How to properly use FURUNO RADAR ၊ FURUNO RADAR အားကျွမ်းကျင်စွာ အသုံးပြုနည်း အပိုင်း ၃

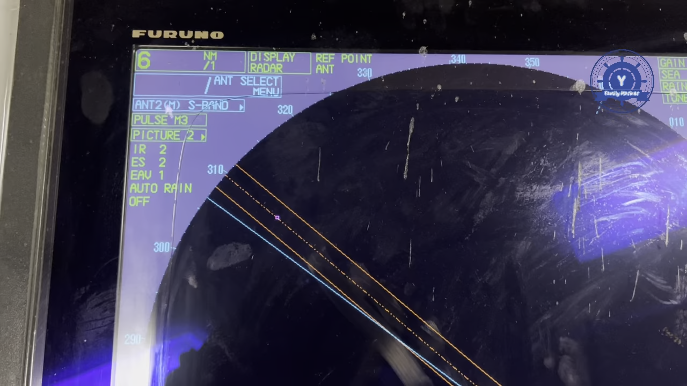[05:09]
pay antenna le chano ma jaro antenna 2 khu shi ya po antenna 1 ga chano ro expand radar twa tong pi lo antenna 2 ga chano expand radar twa tong tha de po no antenna 2 de m so ga jaro
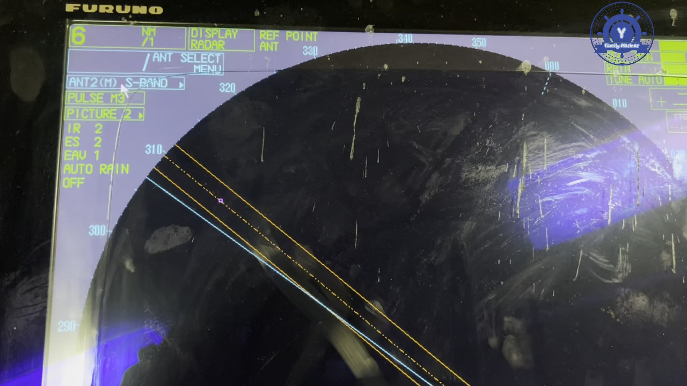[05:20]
median de chano ye pass land ga median no pi lo shin expand radar ba de au bi expand radar to 2 ma jaro left click ko ma ne ya
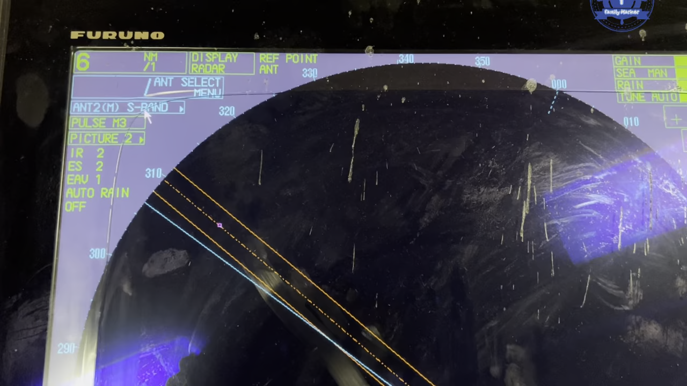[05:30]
do u di ma jaro left click ma me shi ya u right click ma me shi ai do chano right click ko ne chi ya po
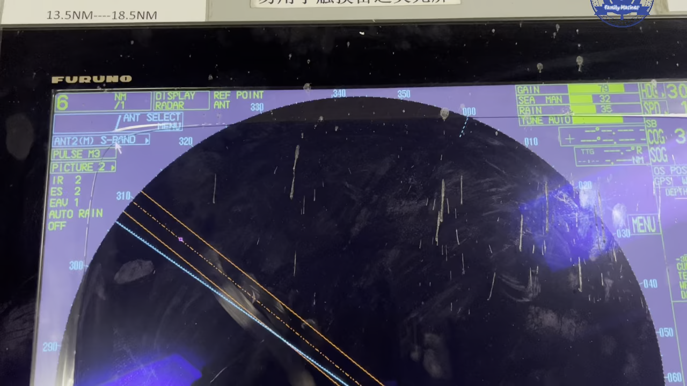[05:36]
directly มา เนี่ย บา border ปอลามเลยဆိုရင်เนี่ย antenna select တဲ့ antenna 1 က expand radar
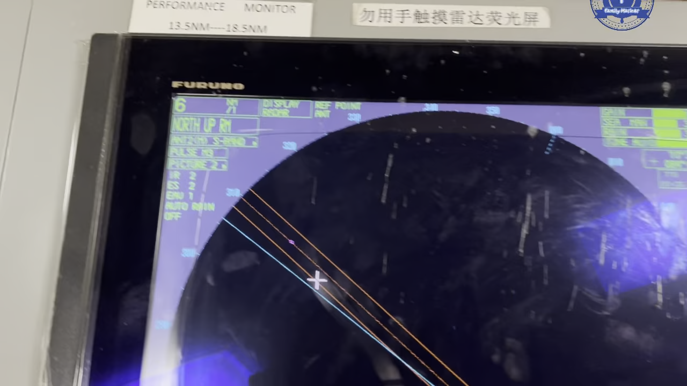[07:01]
ထိတစ်ချက်နှိပ်လိုက်ပေါ့เนาะ အပြင်ထွက်သွားပြီဒါဆိုရင် ကျွန်တော်ရဲ့ဒီ aspan ရဲ့ bracket ကိုနှိပ်အဲ့ဒီမှာကျွန်တော်တို့တင်မောက လွန်ခဲ့တဲ့ 3 လ လောက်တုန်းက
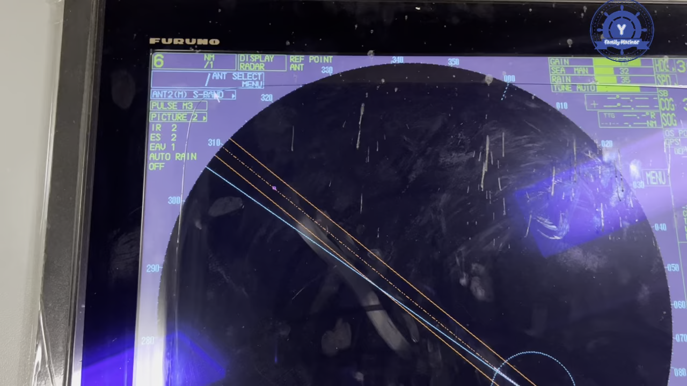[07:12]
လွန်ခဲ့တဲ့ 3 လ လောက်တုန်းက ဒီ expand radar ပေါ့เนาะ expand radar မှာကျွန်တော်တို့ expand radar မှာ expand radar ရဲ့ဒီ
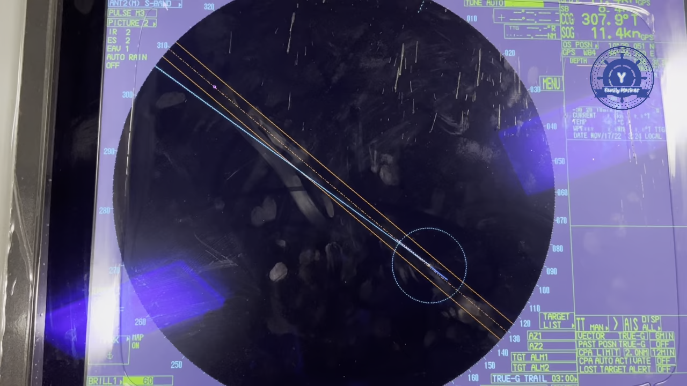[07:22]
magnetron ပေါ့เนาะ ဒီ magnetron ကျွန်တော်တို့ကလဲရမှာ magnetron မကောင်းတဲ့ဖြစ်တဲ့အတွက်ကြောင့်မို့လို့ အခုလိုမျိုး ကျွန်တော်တို့ကကောင်းကောင်း scan နေဖတ်လို့မရဘူးပေါ့เนาะ
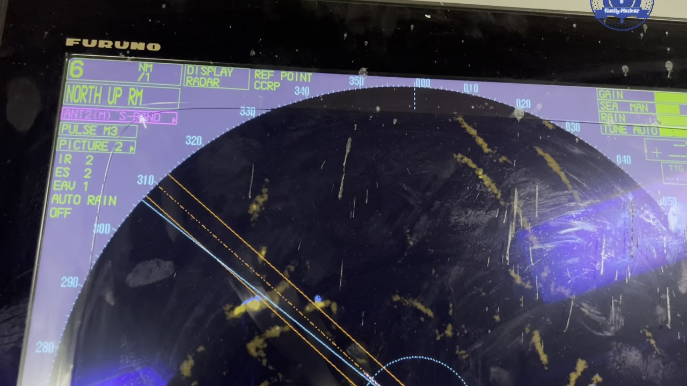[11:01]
How we know that as band yang right no antenna 2
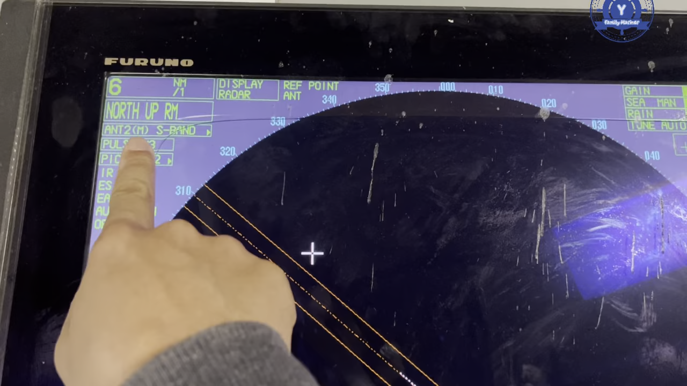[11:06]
median as band yang right
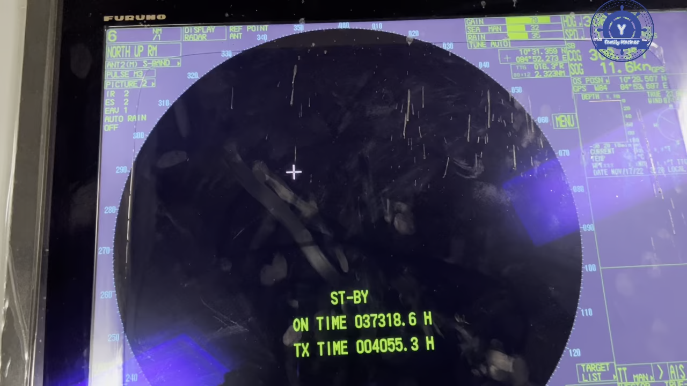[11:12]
ဟုတ် တယ် เนาะ ဒါဆိုရင် ကျွန်တော် x band နဲ့ s band ကို ဘယ်လို change လုပ်လဲ ဆို တာ ကို ပြောပြပေးခြင်း ဖြစ် ပါတယ် เนาะ အခု ဒါ ဆို လို့ ရှိရင် ကျွန်တော် တို့
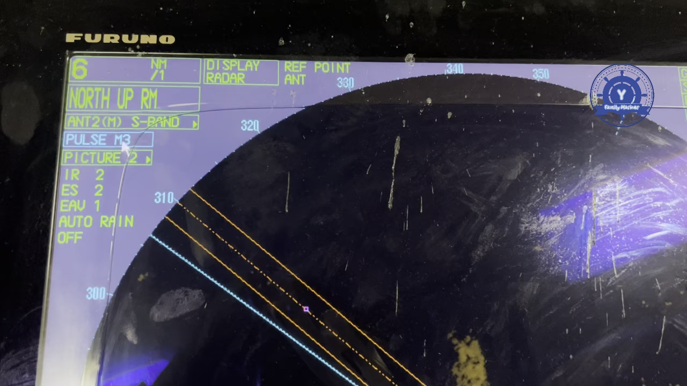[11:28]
မှာ ဆို ရင် ਨੇ m3 တဲ့ တကယ် လို့ တဲ့ ဒီ pass land က တဲ့ lab ကို ဒီ click လေး ရာ တဲ့ left click
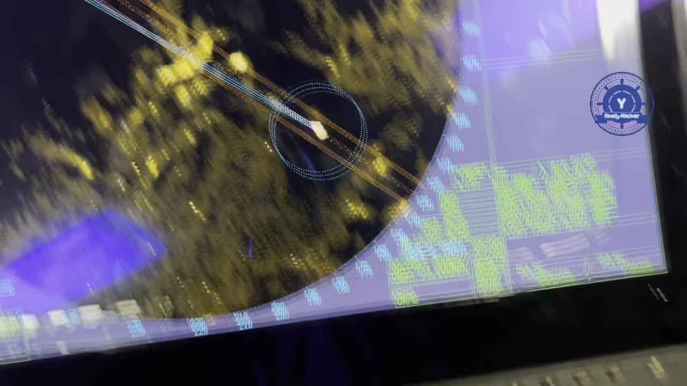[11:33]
ကိုနှိပ်မယ်ဆိုရင်တူရဲ့ဒီ pass land ပေါ့နော် pass land
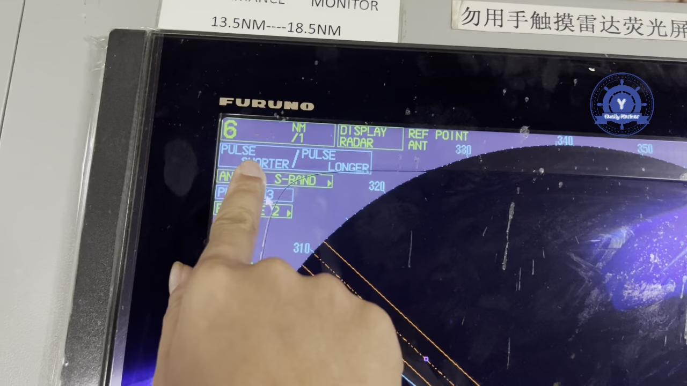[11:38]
လေးကကျွန်တော်ကပို့တိုးပြီးတော့ညာဘက်ကိုနှိပ်မယ်ဆိုရင်ပို့ရှည်သွားမယ်တဲ့ပြောချင်တာကဒါဆိုရှင် median 2 median 1
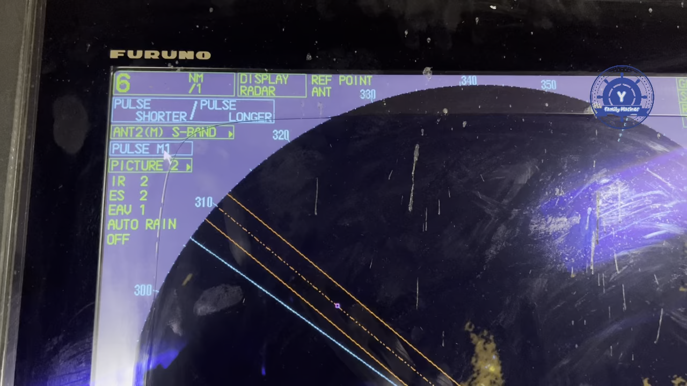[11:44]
median 2 median 1 right click ကိုနှိပ်မယ်ဆိုရင်ကျွန်တော်တို့ကအဲ median 2 median 3 long ပေါ့နော် အဲ long
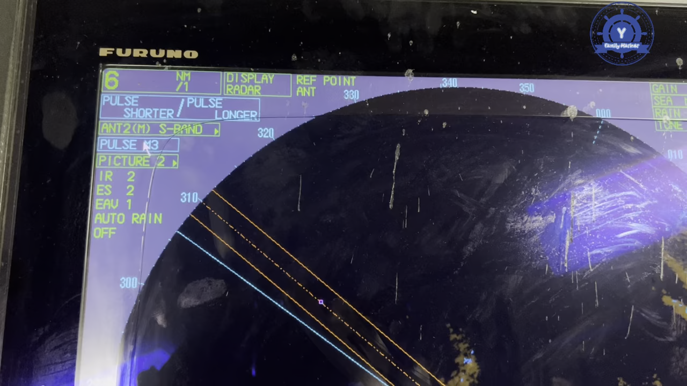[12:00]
နော် အဲ long ဒီပဲတူရှိမယ် left click ကိုနှိပ်ရင် median 3 median 2 median 1